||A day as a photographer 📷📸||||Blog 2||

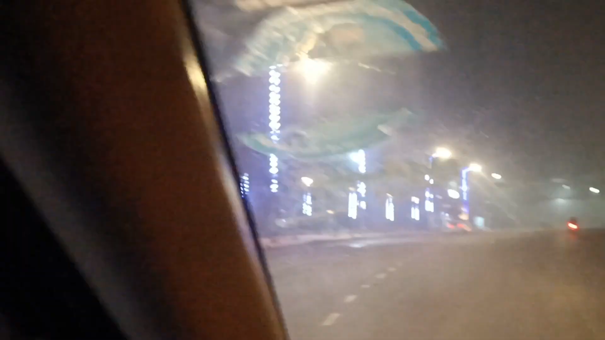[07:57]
এবং এই যে দেখছেন এত স্পিডে গাড়ি চলছে,
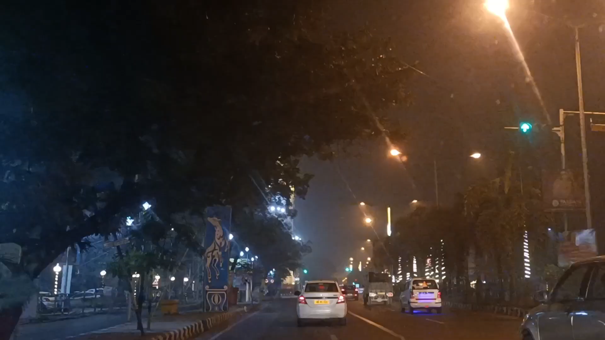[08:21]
এই যে লেক টাউন চলে এসেছে, আমার প্রিয়েস্ট জায়গা, বড়ঘড়ির সামনে, মানে বাড়ির পথের কাছাকাছি চলে এসেছি।